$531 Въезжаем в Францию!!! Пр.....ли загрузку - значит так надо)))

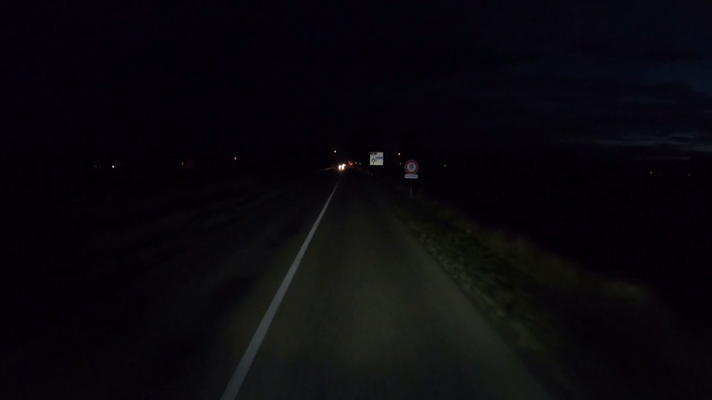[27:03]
осталось. Что надо, какой-то ремонт, вообще какие-то чигиря согнали. Ну, А-35 вот направо указатель. Нельзя.
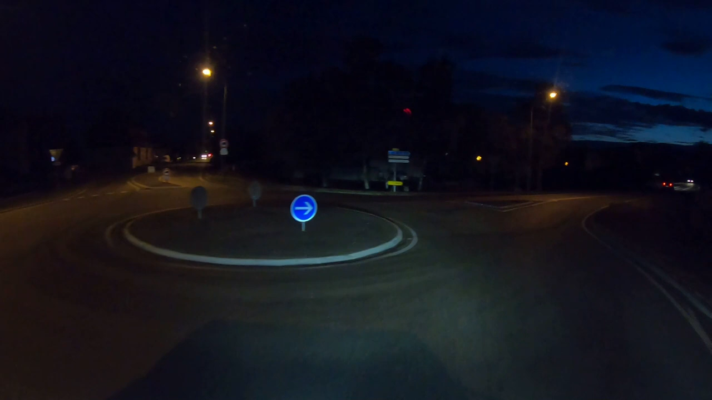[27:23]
Главное, что обе уводят туда на второй. Второй.
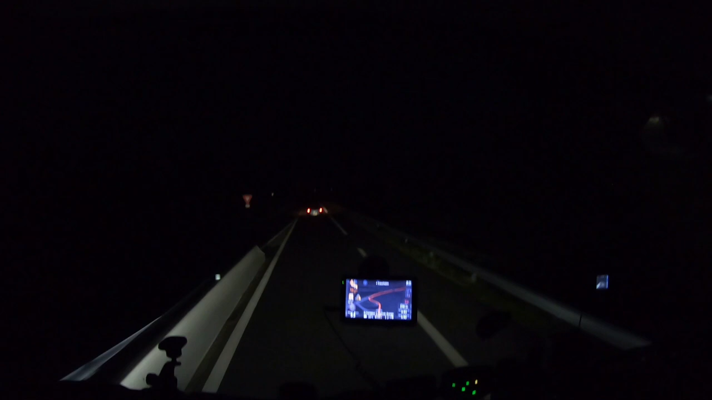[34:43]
Спасибо, Маша Джан. Поехали. Проедем. Ну там сверкает. Ну нам правее надо. Стороной пойдет, может. Давай, месье, дави на педальку, дави. Поехали. Уже автобан, уже можно газовать.
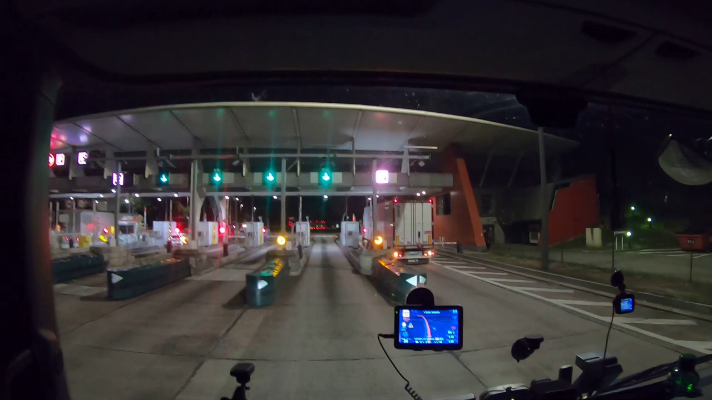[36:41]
Ну, что-то у поляка не срабатывает.
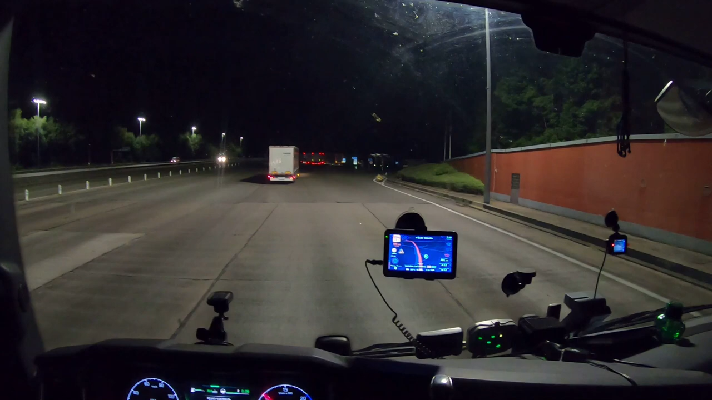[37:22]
Поляк что-то моргает, что-то у него не сработало там, ведь под телепат залез.
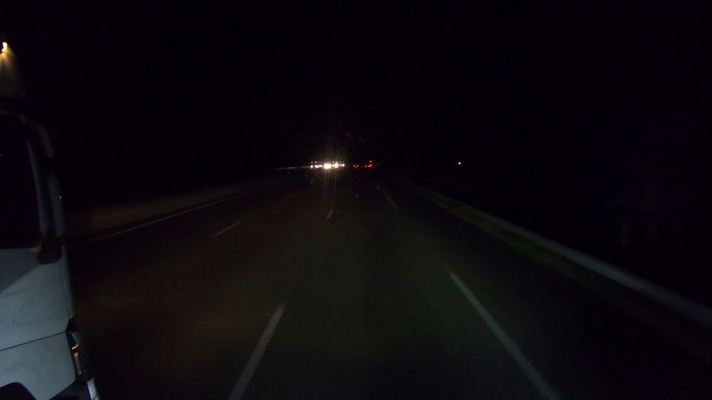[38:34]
Еще темно, только-только-только, вот если посмотреть в сторону, начинает светать. Все, вот сейчас сюда заходим, на эту заправку. Через 1 километр съедьте с автомагистрали. О, как Маша там чалдонит с утра пораньше.
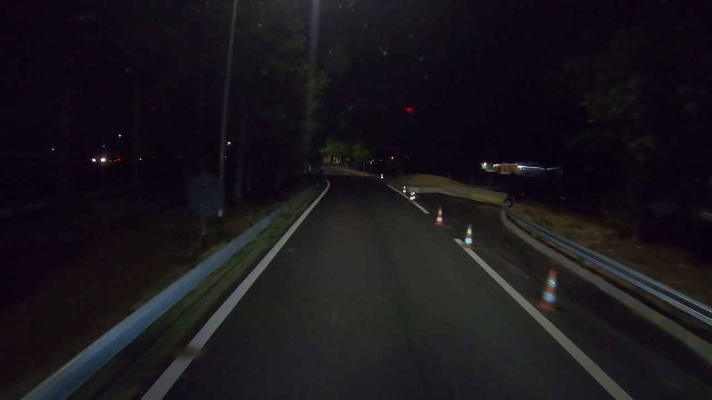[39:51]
50 метров, плавно повернуть направо. Так, куда тут ехать? На, ну все понятно, направо грузовикам нельзя.
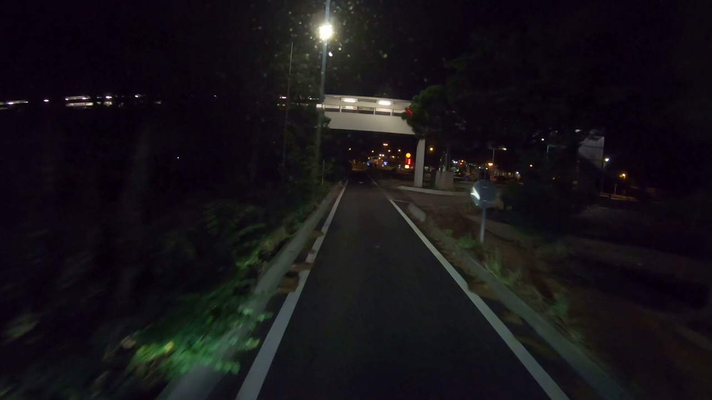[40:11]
Тут как? Это возле заправки платно. Через 100 метров так бесплатно. Поверните направо, затем прибудете в конечный пункт.
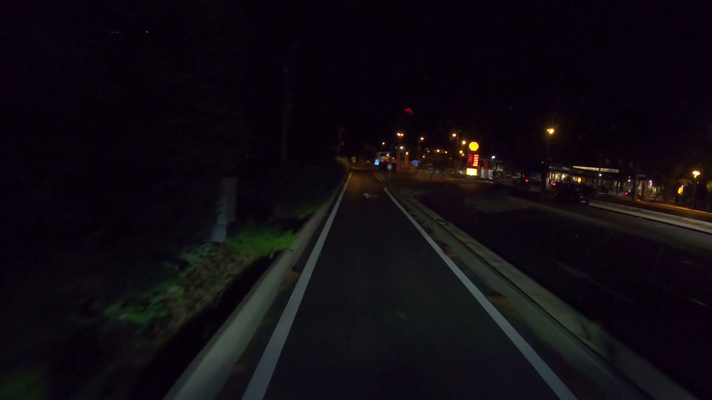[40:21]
Я даже и не знаю, куда мне тут.
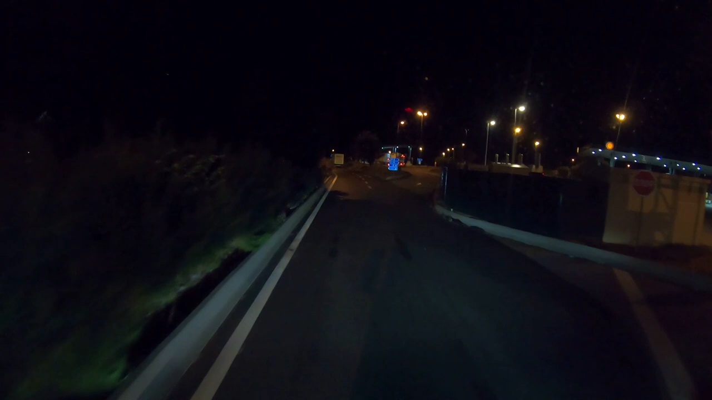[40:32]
и паркинг грузовиков направо. А нет, это заправка для грузовиков. Оп. Паркинг для грузовиков налево. Да, это на заправку. Так, вот, паркинг направо.